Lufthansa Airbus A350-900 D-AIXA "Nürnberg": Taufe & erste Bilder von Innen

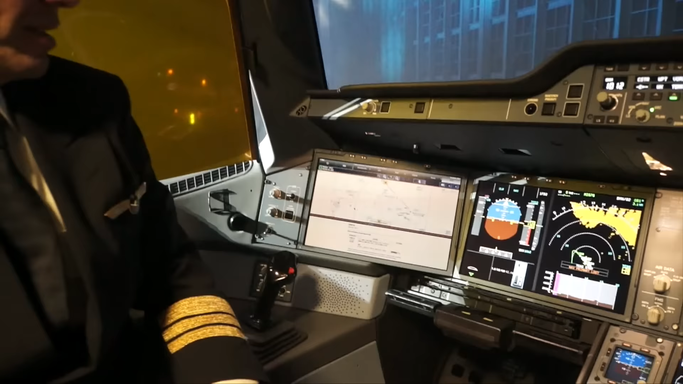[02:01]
Wir haben ganz neue Funktionen jetzt, wie hier Airport Navigation Facility Charts.